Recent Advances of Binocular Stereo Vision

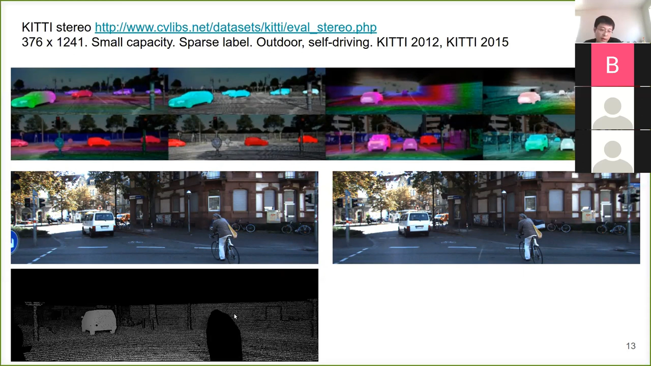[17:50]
uh, that slope of the pixels, corresponding pixels. And then, and then the true value will be sparse.
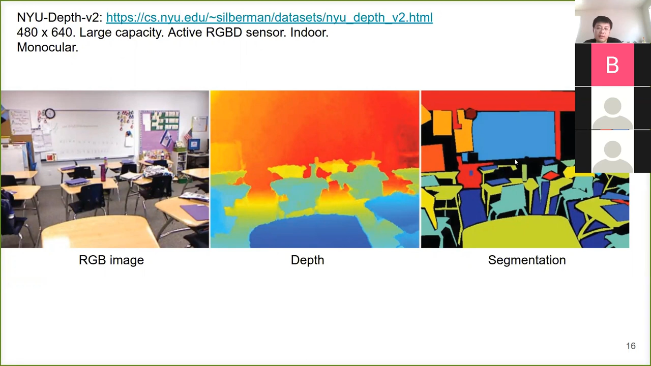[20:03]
As you can see here, that the true depth is not that good because the, uh, performance of the underlying sensor. Uh, but for, but for this dataset, they have some segmentation, uh, true tag, uh, wrong choose tags that you can use to train your multitask models. And for even larger image size, uh, there, there exist, uh, datasets like this one, the, the ETH3D, and they are using, uh, the, the SIRRs to taking images. And this one is particularly, uh, challenging because as you can see, uh, they targeting some environments with no textures and a lot of occlusions here.
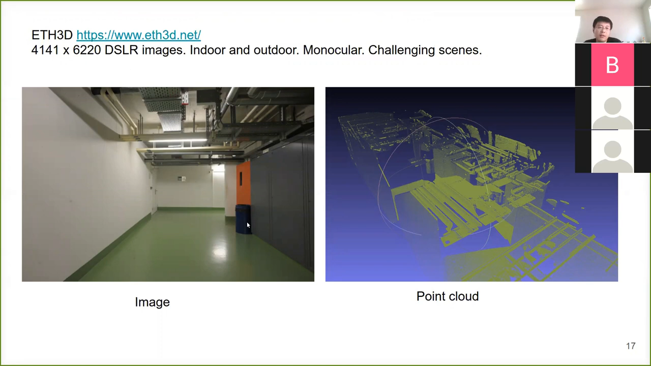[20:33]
So for the ground truth label, they are providing some kind of lighter scan as ground truth for you to train a testing model. I have to mention that we have our own, uh, stereo, uh, dataset from our Titan Air.
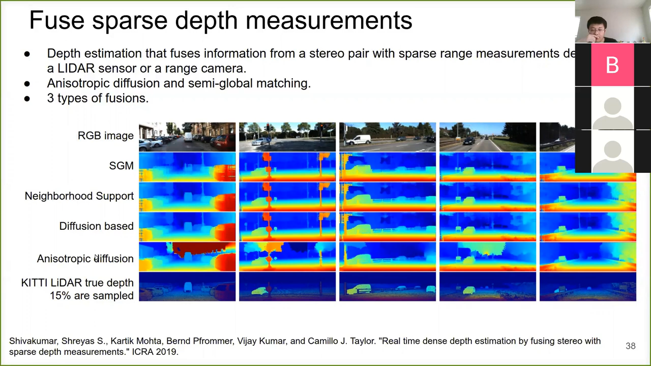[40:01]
And, and, uh, the, the other two are based on the diffusion, uh, theory and they have a, uh, simple diffusion method and they, uh, uh, improve diffusion, diffusion method. They call it an isotropic diffusion. So, we can look closely what they are doing using the sparse, uh, measurement from LiDAR.
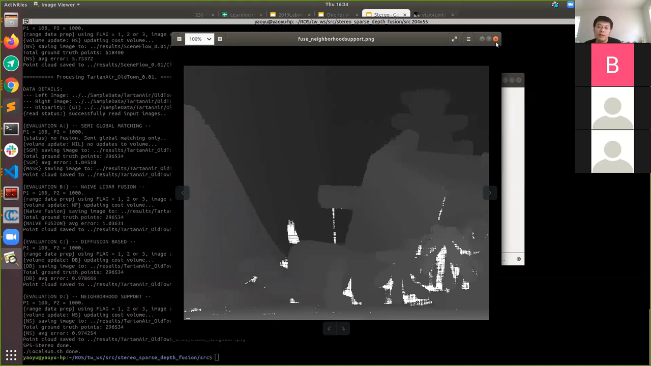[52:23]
From the image, you can argue that it's pretty good. Uh, so everything is smooth and, and seems pretty good. And if you look at, uh, the output from the terminal, there will be an average average measurement in terms of disparity.
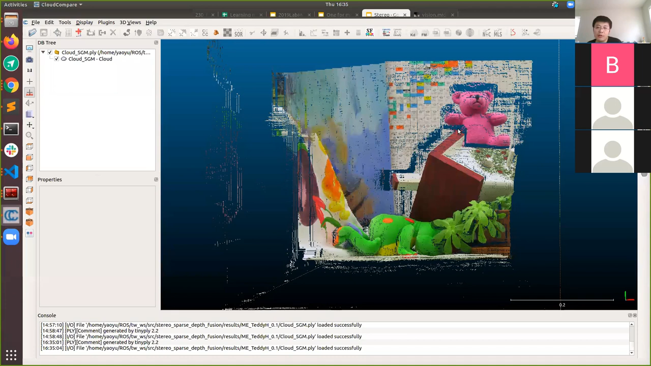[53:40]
But if you look at the point cloud in another angle, in this angle. So you will see that if something's wrong, the, the reconstruct a point cause that is not smooth at all. So what's, what's the problem here? It's why the, uh,
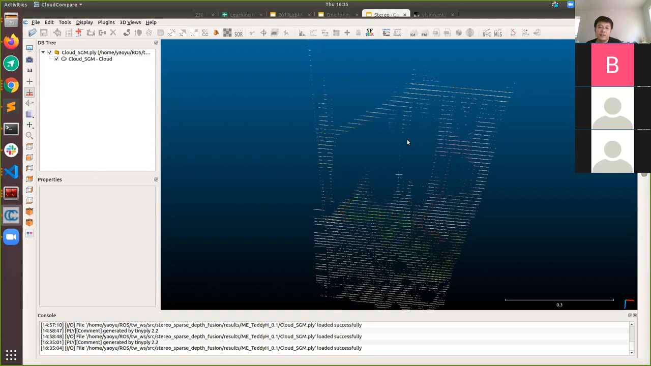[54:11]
the, uh, the program, the method gave us this kind of reconstruction. So it's basically because, uh, the, the underlying strong assumption, which is called frontal parallel assumption,
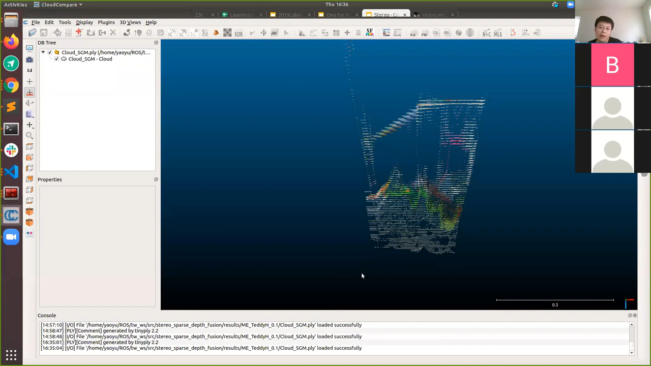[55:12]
It's a map. Imagine the camera has a horizontal, uh, image plan and all the reconstructed points want to be parallel to the camera.
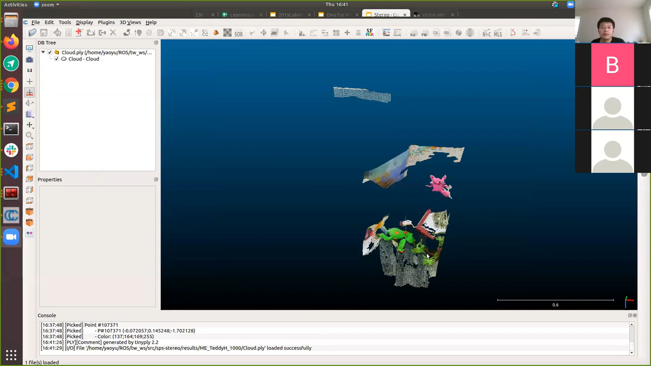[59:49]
So again, if you're looking at the, uh, the, uh, the points from this, this angle, everything's good.
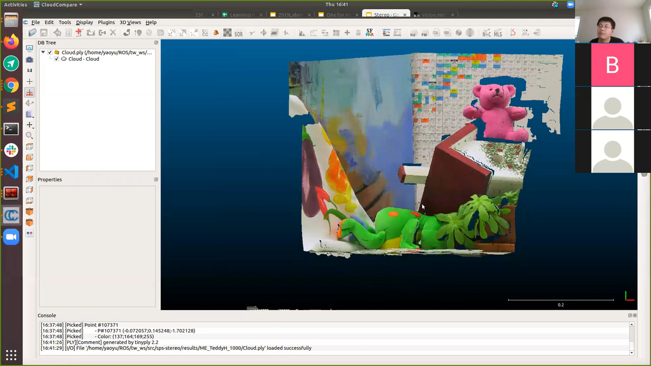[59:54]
And again, if we try to do this,
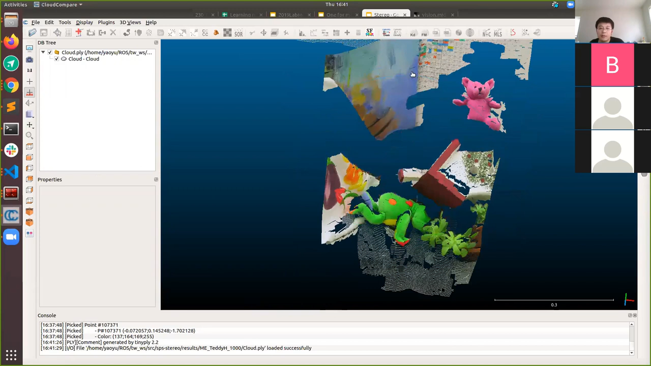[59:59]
at this time we can see, uh, something changed. The frontal parallel thing, uh, has gone for some surfaces, but for other surfaces, we still got this kind of, uh, discrete fashion of reconstructed point clouds.
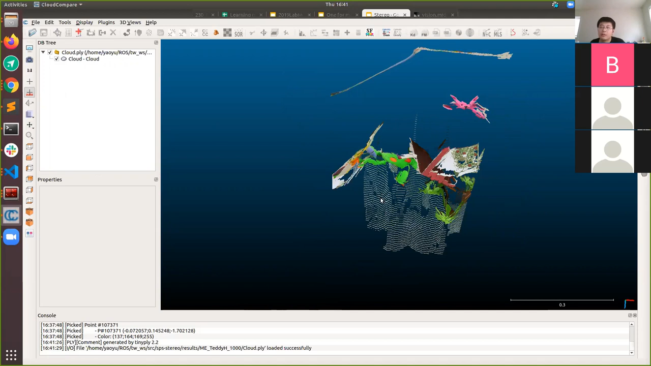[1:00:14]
So if you zoom closer to the point cloud,
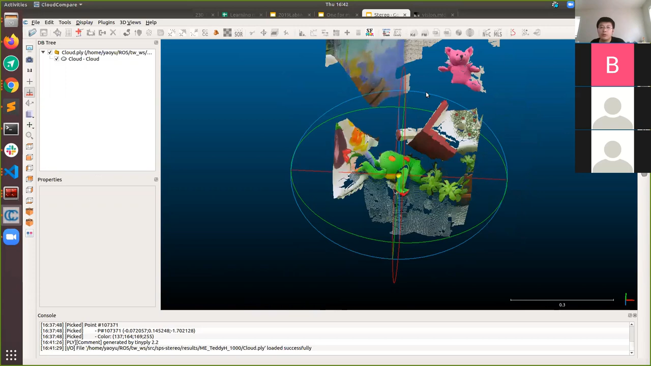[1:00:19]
you can see different, uh, wait a minute. I changed. Yes.
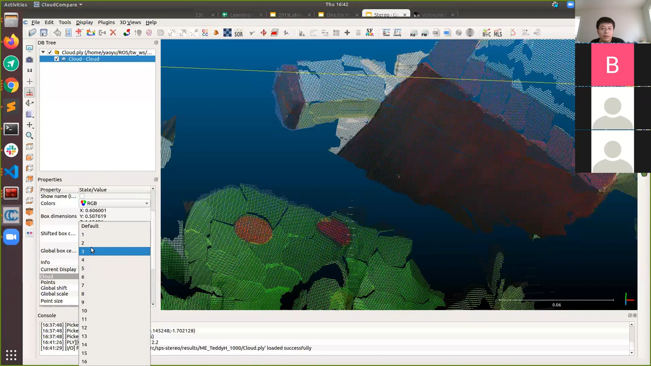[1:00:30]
You can see small, uh, small point cloud, uh, clusters representing the small, uh, image segments as plan.
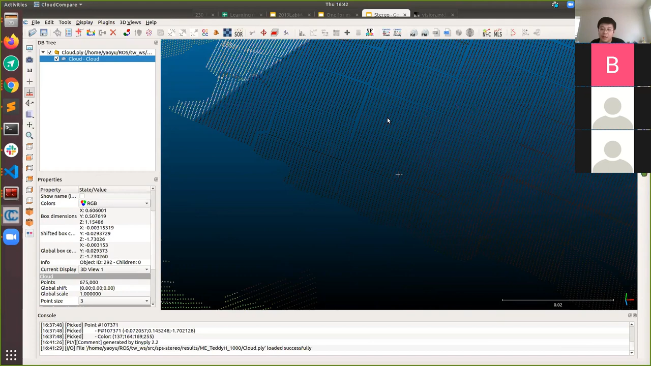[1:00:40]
So there's a bunch of small plans here and here.
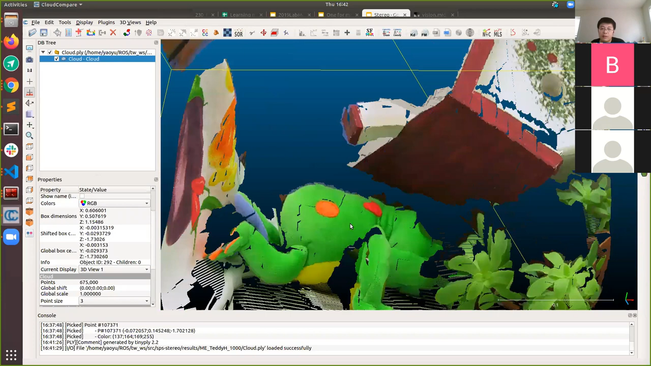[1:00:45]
So for this, uh, method, if the real world is actually a plan, uh, then the results will be really good.
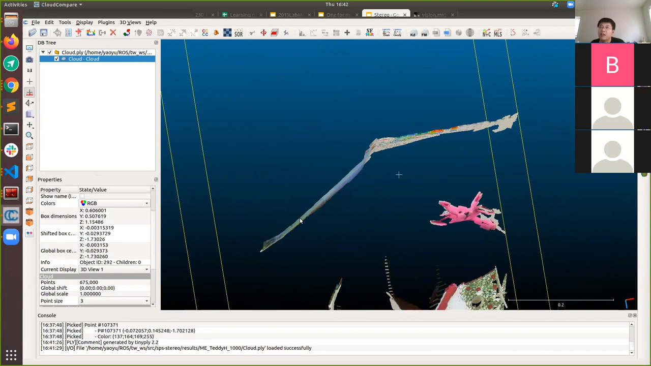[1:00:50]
Like, like this, like this, uh,
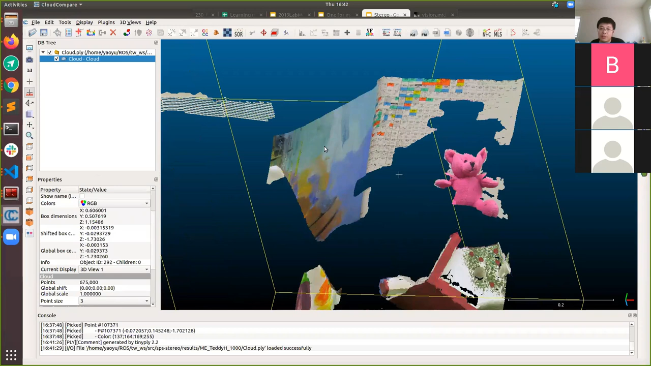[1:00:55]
region and this region and this region on the, on the roof of this, of this house.